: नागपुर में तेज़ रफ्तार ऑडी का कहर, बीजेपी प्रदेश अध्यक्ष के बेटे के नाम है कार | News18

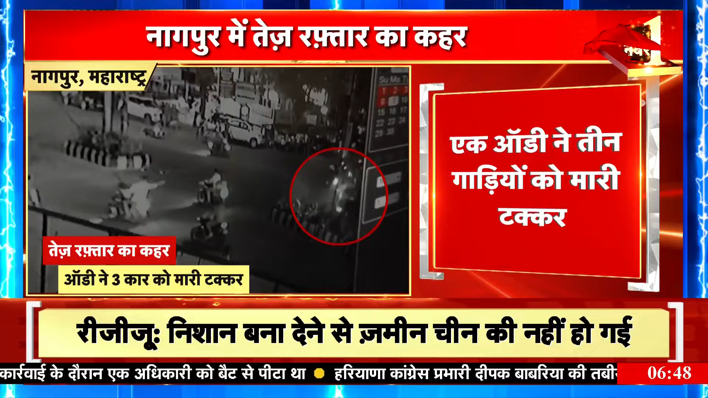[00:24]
ये तस्वीर है आपको दिखा रहे हैं दरसल के CCTV फोटेज में आप देख सकते हैं एक ओडी कार की रफ्तार कित्मी जादा � जो एक गाड़ी और कई लोगों को